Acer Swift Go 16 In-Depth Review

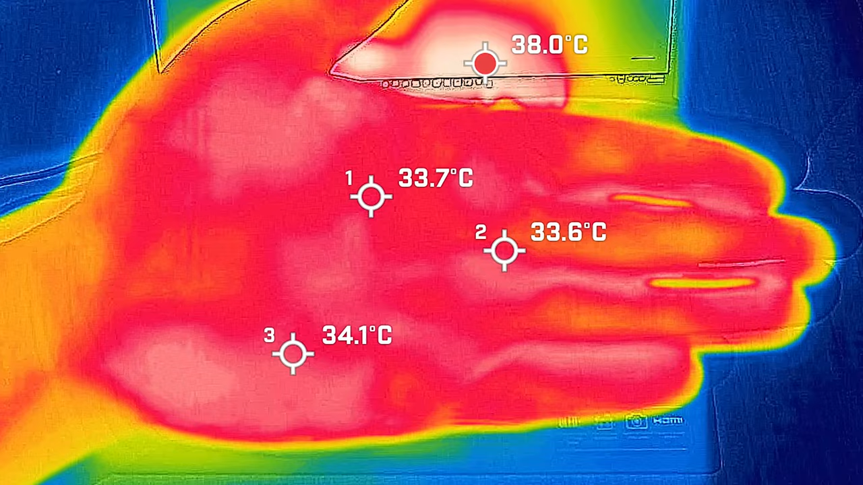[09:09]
around about 34 degrees celsius at this sort of temperature so i took my base measurement when the computer was idle and the hottest area around the keyboard measured a maximum of 32 degrees celsius and as for the fan noise stayed at a silent 35 decibels and the average internal core temperature was 37 degrees celsius then i put 20 load on the computer and that's pretty much average use so it's tasks like office productivity work surfing the web streaming video and the hottest area on the keyboard measured a maximum of 36
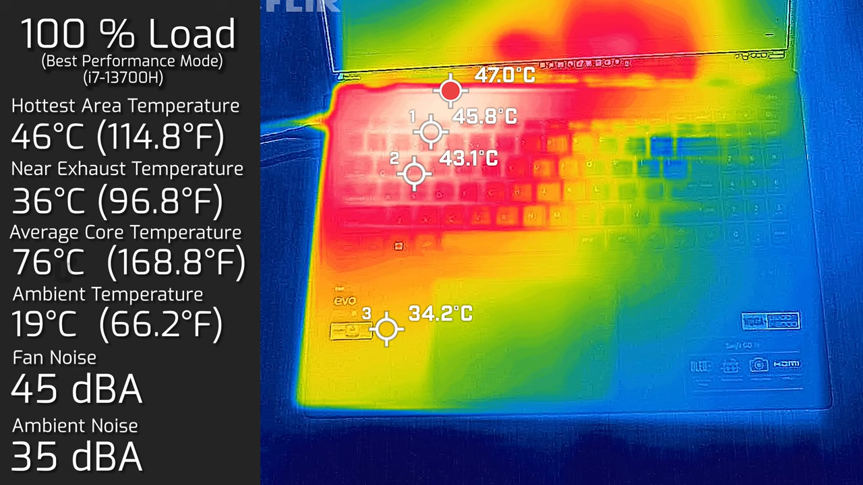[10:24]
On screen: max 47.0°C
46 degrees celsius and as for the fan noise it spun all the way up to a maximum of 45 decibels and the average internal core temperature was 76 degrees celsius i also measured the bottom back cover while the computer was running a 100 load and the hottest area around the bottom back cover measured a maximum of 50 degrees celsius so really wouldn't be putting this on your lap when this is running on 100 load and
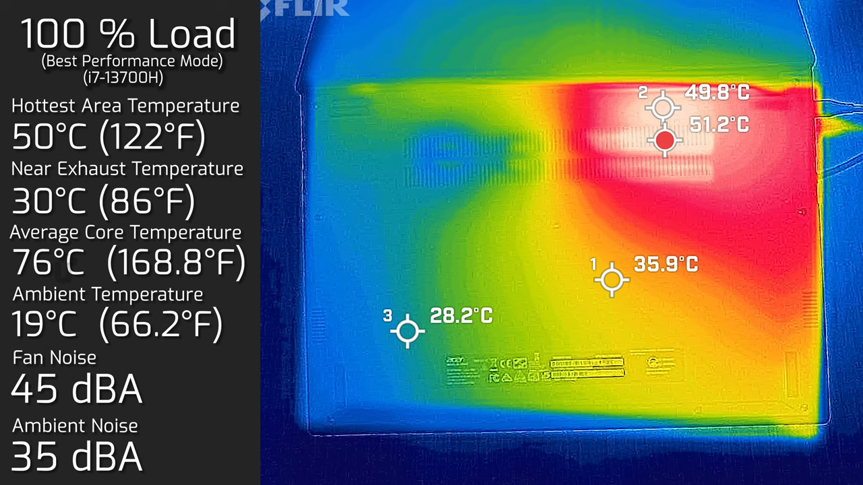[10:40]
On screen: max 51.2°C
of course the fan noise stayed at 45 decibels so most of the heat is located down this side of the keyboard near around